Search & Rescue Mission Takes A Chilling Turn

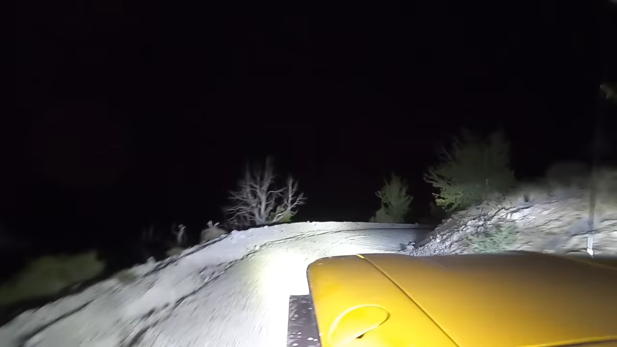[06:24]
Don't know how far of a drop it is. And the road is very windy and up and downy. And it's making me car sick looking at my phone.